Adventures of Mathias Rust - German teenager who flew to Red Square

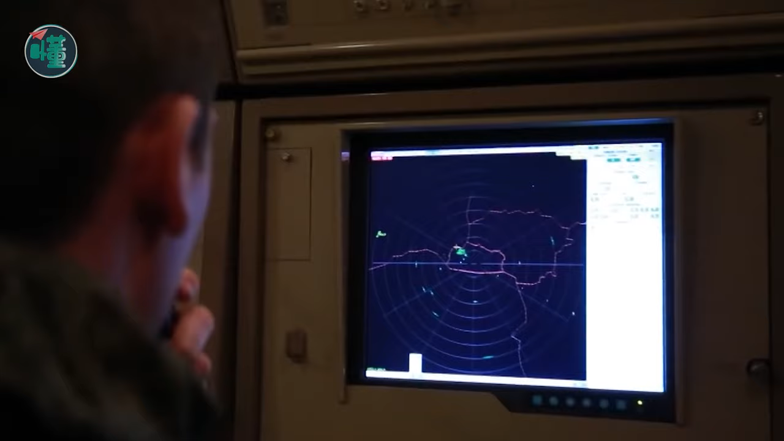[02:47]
The Finnish air traffic control in Tampere was very professional,
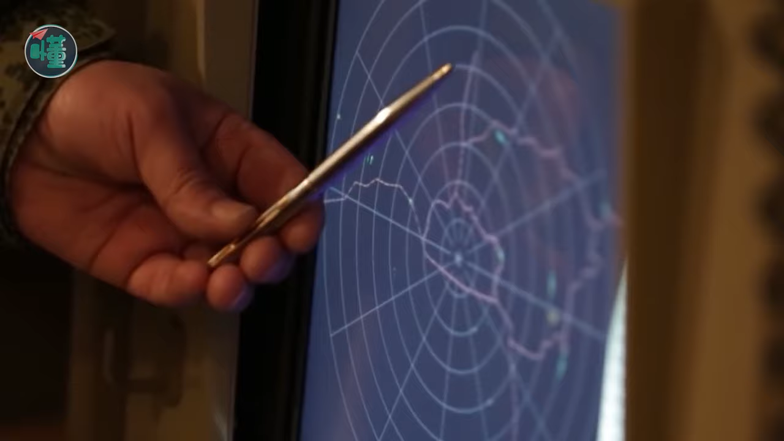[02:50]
immediately noticed the small aircraft disappeared from the screen, and immediately notified the Finnish Coast Guard to launch a search and rescue operation.